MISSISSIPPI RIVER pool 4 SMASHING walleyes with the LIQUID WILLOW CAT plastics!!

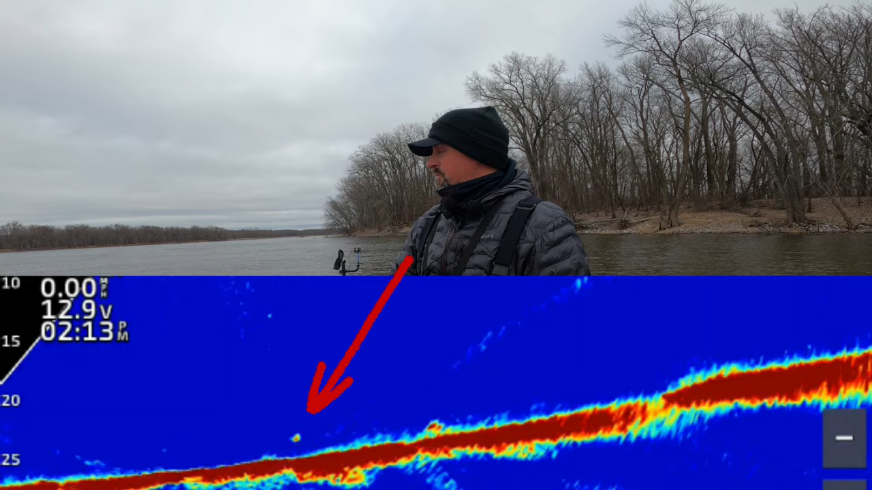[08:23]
Smoked it! I was just hangin' it out in the current... In like 19, 20 feet! The wind's out of the north! So we are... Fighting the wind and the current! And we're just on this shelf up here by the dam!
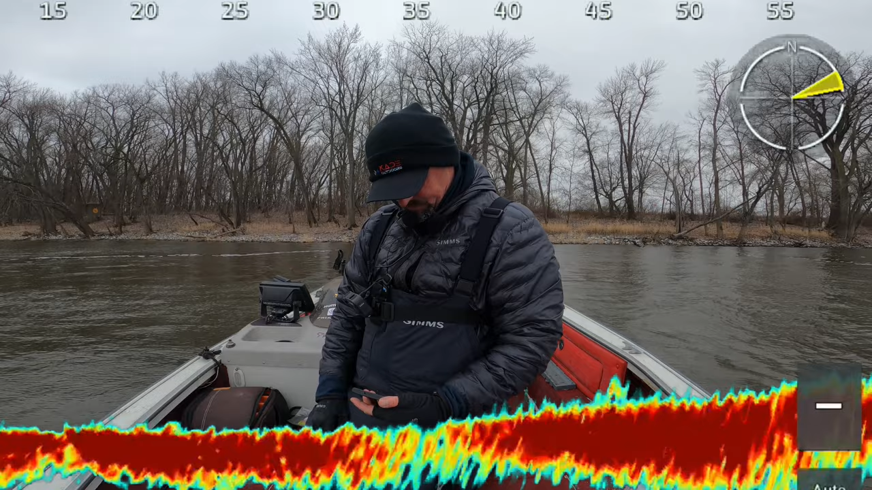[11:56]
I'm gonna put this shot in here of my live scope! There's a couple of them down there! They're just behind us here!
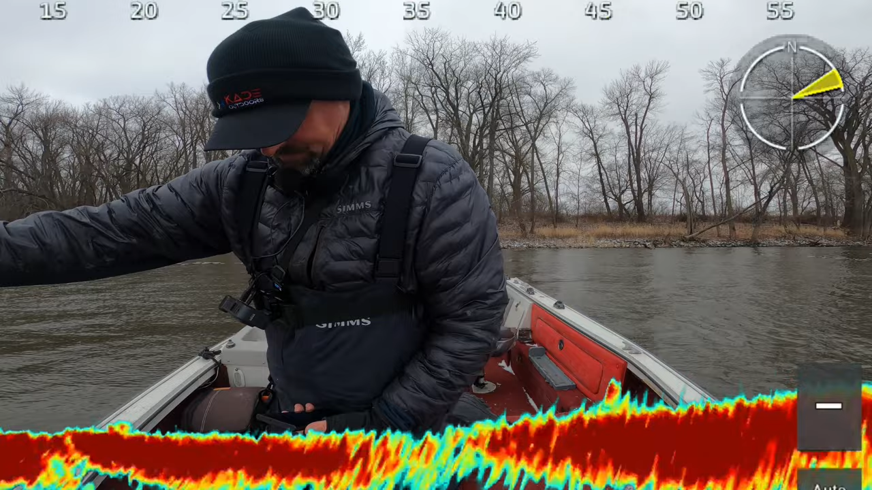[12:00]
And... I kinda pan around here... Show you guys! And we're just casting parallel with that ledge... And just working it along... Or up on top of it in the shallow... And bringing it across! And they are just smoking it! Hooked off! Almost took her head off!
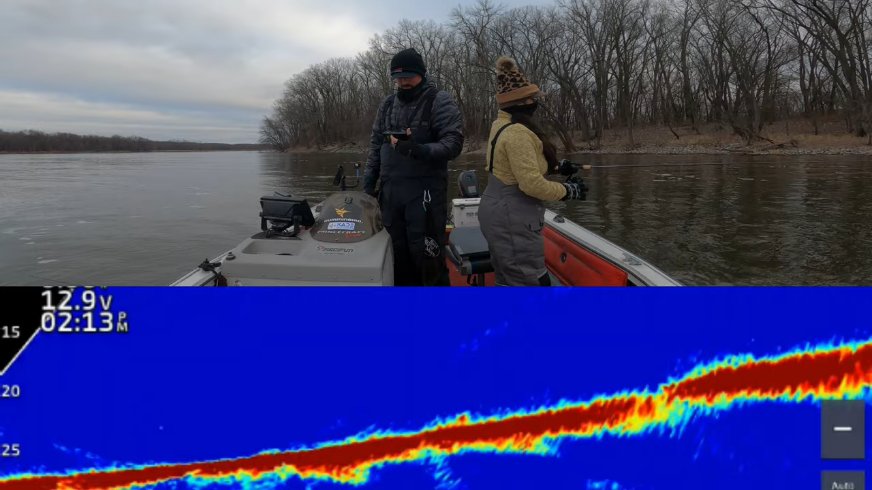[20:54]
just behind us you know like 25 feet and we're just pitching at them i'm not really watching it i just kind of that's giving me a visual where these fish are sitting you can see them
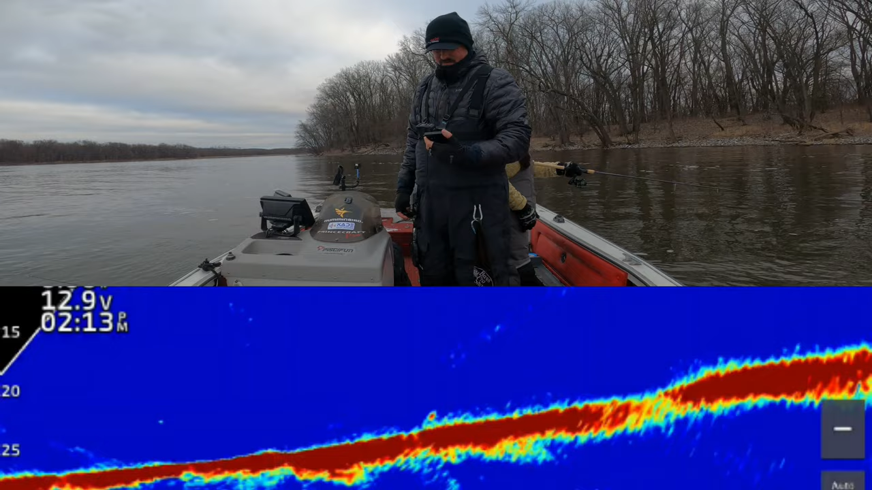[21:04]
kind of moving around back there they're set up right on the sludge so we're going to cast back there again and uh see if we can get a couple more of these you know it snowed here the night before and i was thinking you know post front this bite would not be happening we started out pulling dubuque rigs